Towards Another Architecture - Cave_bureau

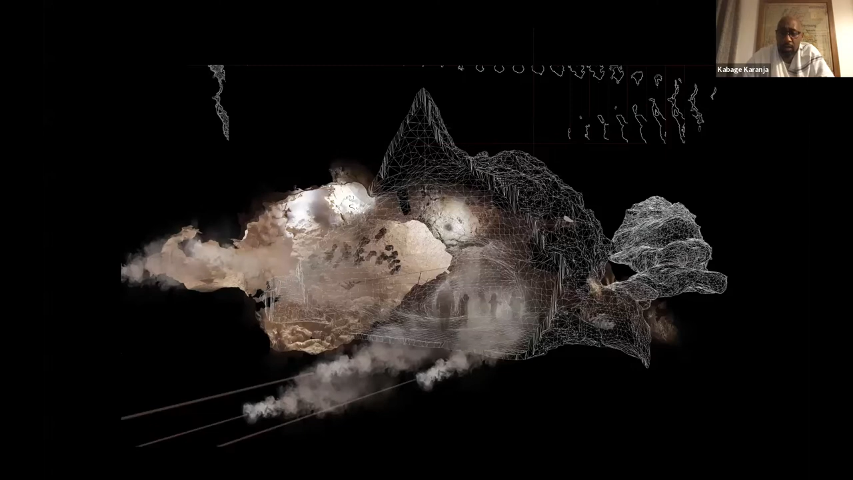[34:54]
we modeled it, and took a cross section of part of the cave.
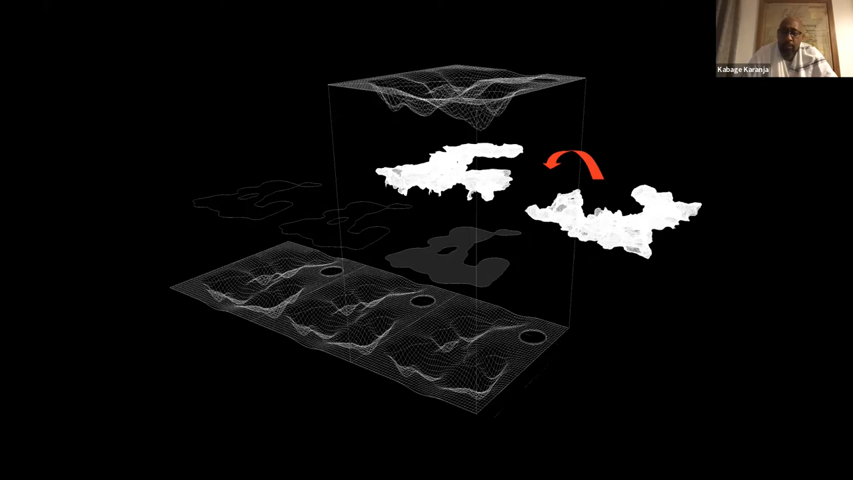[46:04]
which we reversed and flipped around, to actually, in a mammary way, collect water that would trickle down and create oases for the cows,